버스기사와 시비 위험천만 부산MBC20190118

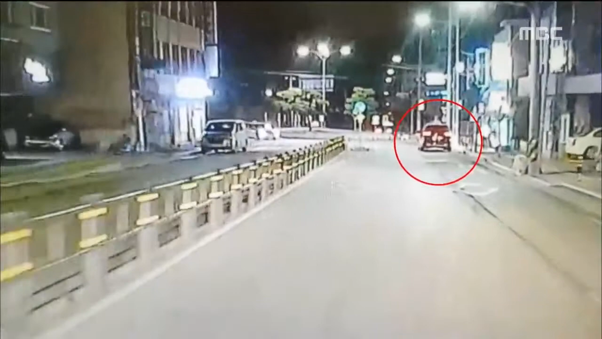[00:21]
오늘 새벽 부산 금정구의 한 도로. 검정색 승합차 한 대가 서 있습니다. 버스 기사는 도로 폭이 좁아지면서 지나가기가 쉽지 않자 승합차 운전자에게 차를 빼달라고 요구합니다.